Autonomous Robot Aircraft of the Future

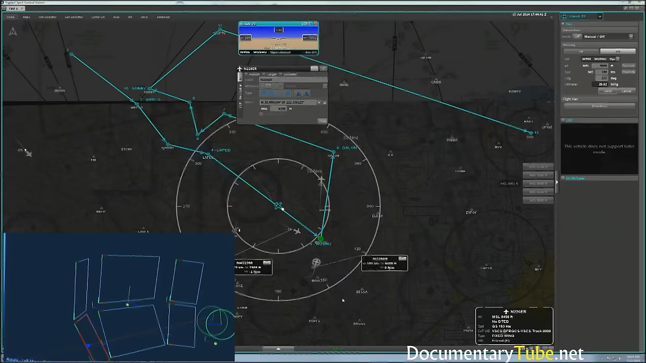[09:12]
from the human factors, and some of the self-separation technologies that we're developing is embodied in this proof-of-concept GCS.
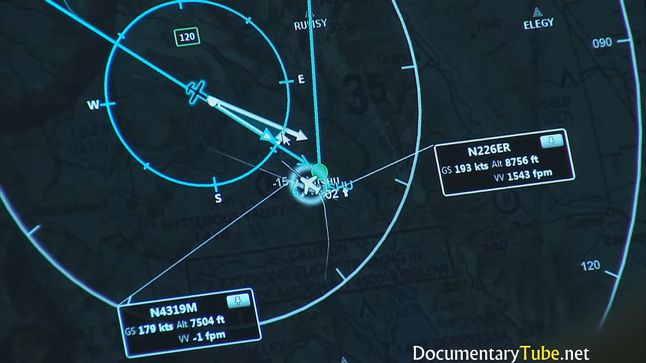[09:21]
In this RGCS here, we do bring in pilots. We actually bring in real UAS pilots.